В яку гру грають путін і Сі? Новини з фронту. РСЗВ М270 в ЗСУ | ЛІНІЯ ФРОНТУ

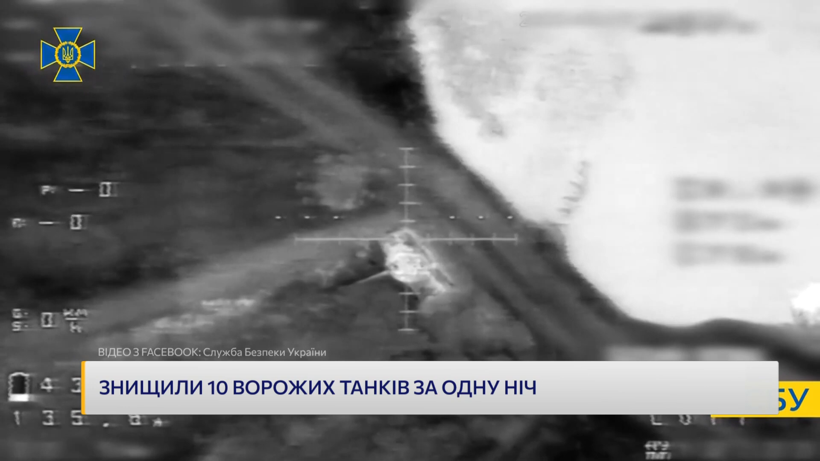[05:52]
На єдине, що ми точно бачимо, що це не воги, не гранати для автоматичного гранатомета. Але ефективність ми можемо побачити наочно.